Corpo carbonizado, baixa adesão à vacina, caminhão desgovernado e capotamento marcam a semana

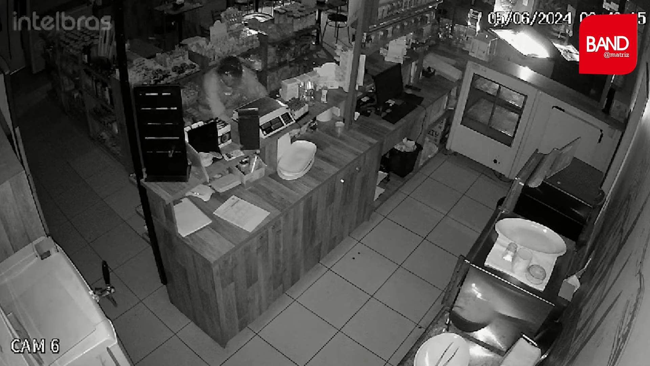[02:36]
Ele usava plástico filme para tentar esconder o rosto. Já em Mafra, um caminhão F4000 desgovernado atingiu 10 veículos em uma das principais ruas do centro da cidade.